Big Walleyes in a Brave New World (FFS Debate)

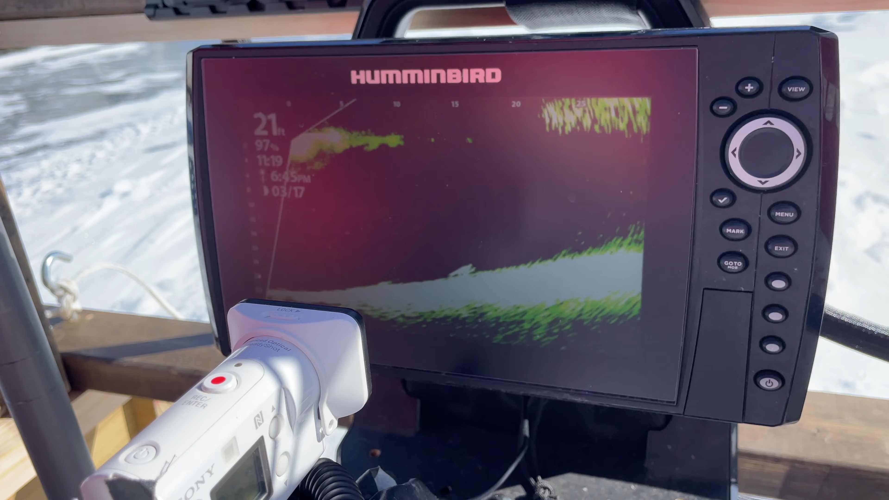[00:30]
On screen: depth 21 ft
Flashers, sonar, GPS mapping, high definition sonar, side imaging.
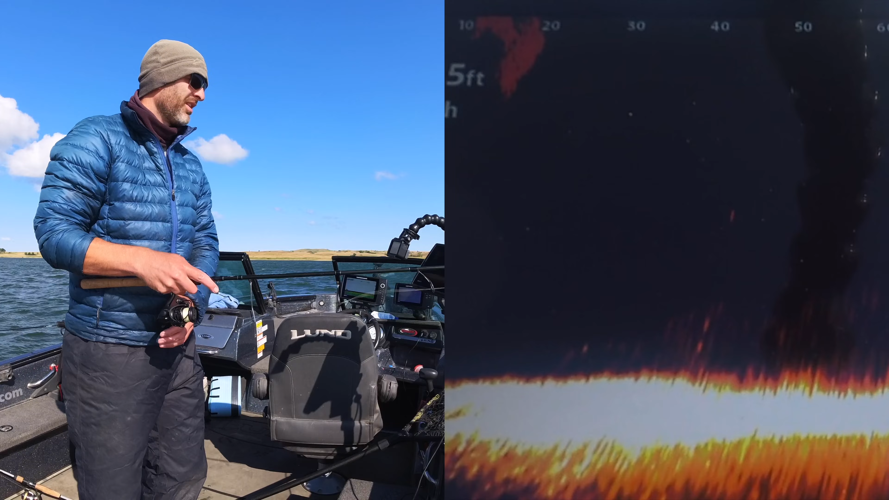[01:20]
purely big marks. Just see what we can do with big fish. If you're going to be stuck in the bay, oh, there's a suspended one I think I kind of wanted there. Ooh, gosh, I should almost reel up and cast at that. I better. Try to get the most out of it. Go big or go home. Did I hit it? I'm a little short. Did he see it?
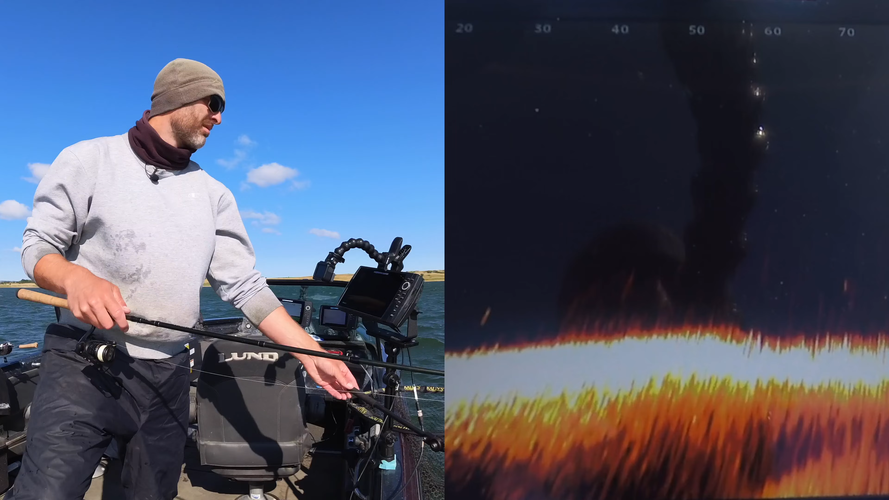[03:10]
Oh, right there. Let's try it though. I think those are nice fish too.
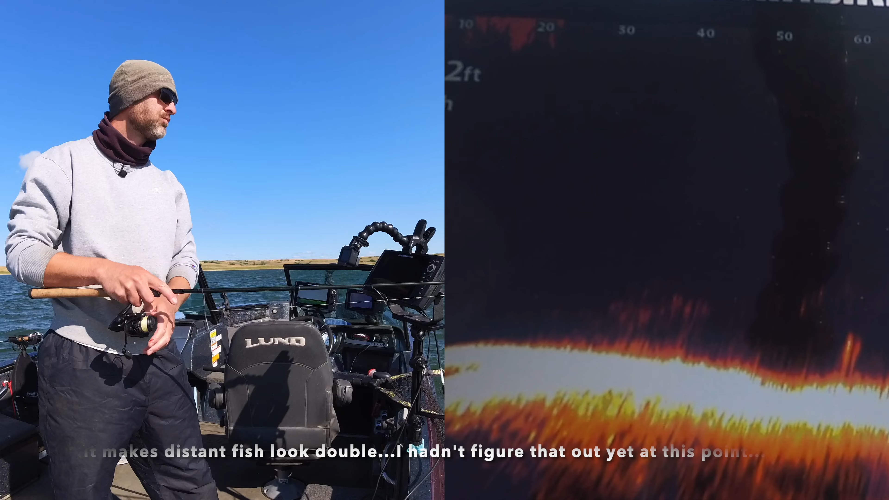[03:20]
Oh, I casted the shorter ones and now I see some big ones at 60.
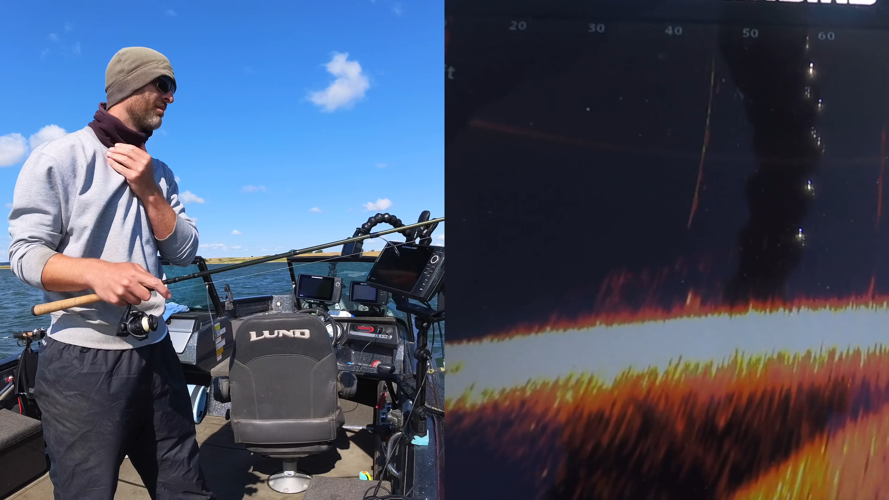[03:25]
Oh, there we go. There we go. That looks juicy right there. If I got my bait in there, I don't know if I did. Oh, I don't know if those are as big, but, and I'm not necessarily going by the size of the blob. I'm trying to determine how bright they are, how glowy. Let's say you see a fish on the bottom at 30 feet. Sure, their size will also be bigger.
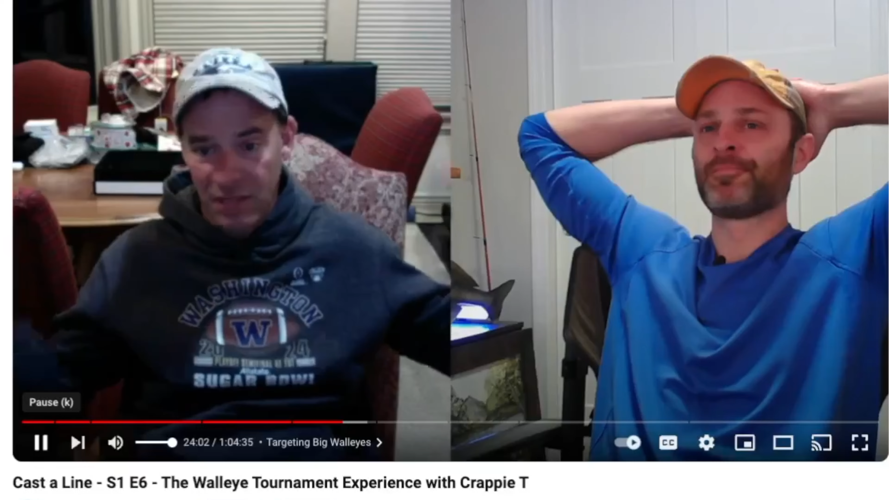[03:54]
He just looks like a glowing star. He's big. Bright shining stars. If I can just coax that in there just right. It's a big fish, whatever it is. Do you see it? Oh yeah, he sees it. Heck yeah.
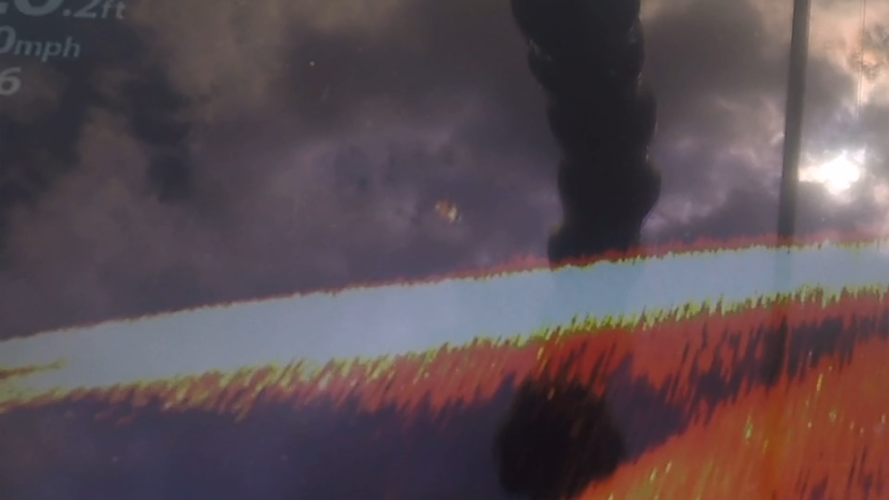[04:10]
He's falling too.
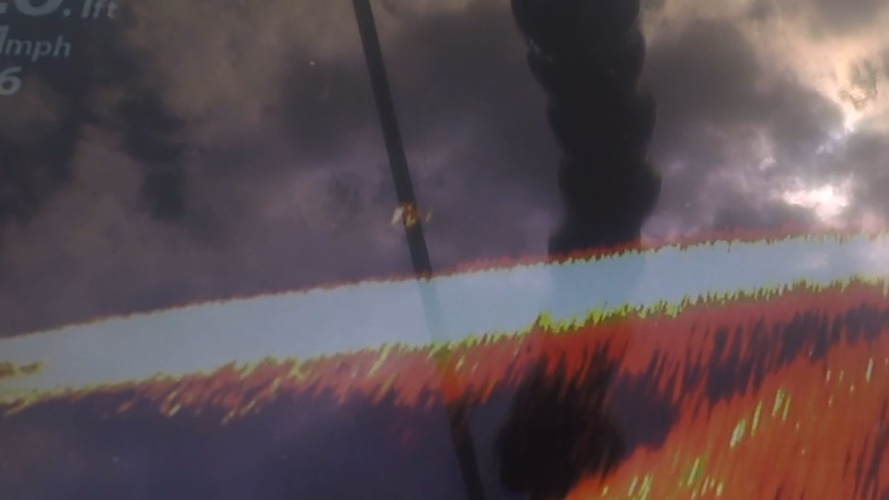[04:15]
Come on. Going down to it.
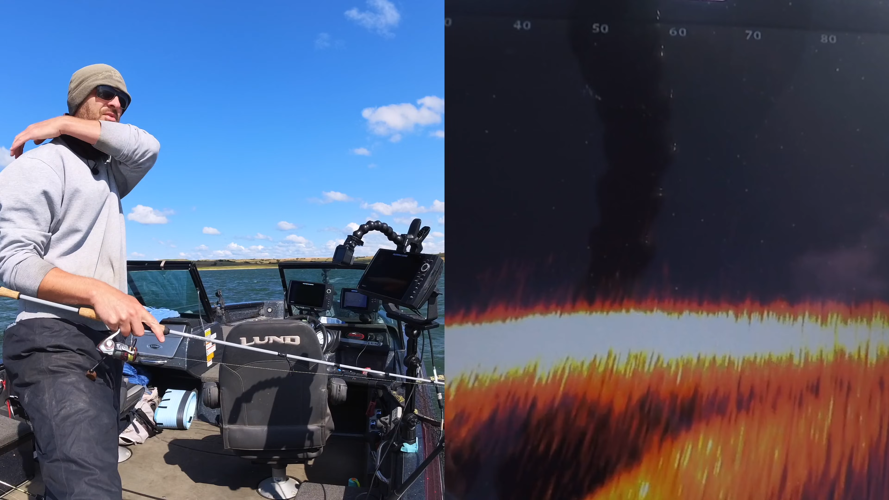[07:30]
Trying to land the bait on the mark and let just enough line come out in the wind to get the straight fall and not have a bunch of extra. But there's a lot of skill involved. If anything, I think live scope makes it more of a physical skill and a physical sport. And definitely skills that have to be practiced and mastered just like anything else. Cast a little bit ahead of him and swing it in. I closed the bail and started reeling a little bit.
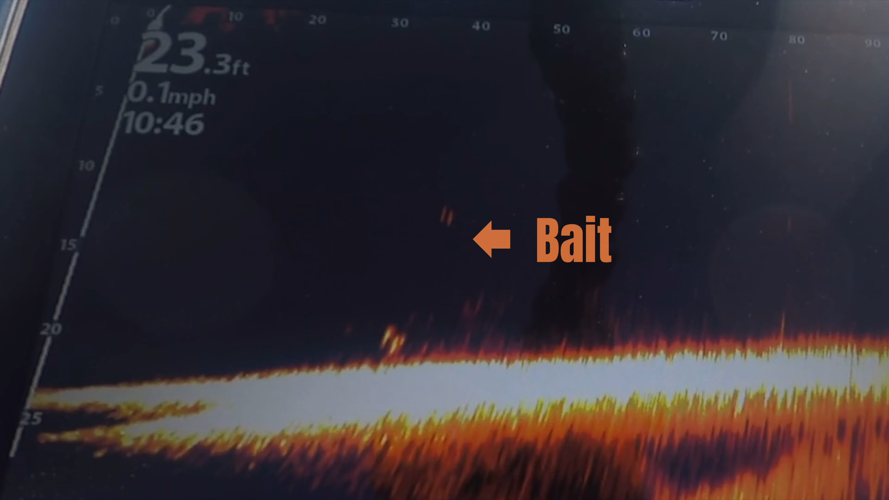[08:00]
On screen: depth 23.3 ft, speed 0.1 mph
Try to get it to fall through him. Come on, come on. Oh, come on. And of course, in the end, you still have to make the fish bite.